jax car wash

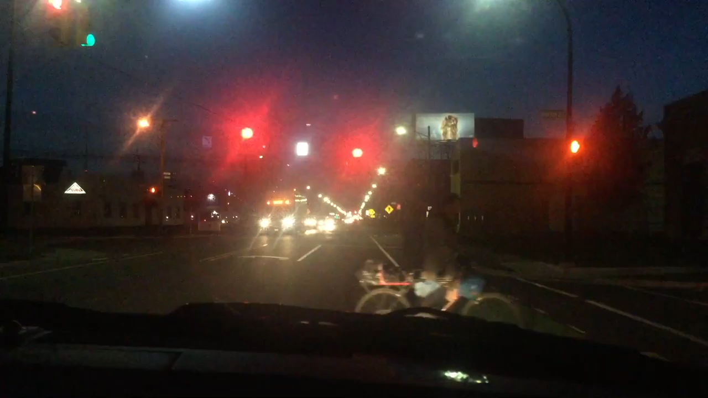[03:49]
Yeah. But he doesn't have a car, so he's walking his bike. Fuck, fuck. Fuck. His bike might be broke too. I don't know if there's any more blinking ones on the way home. We'll have to look.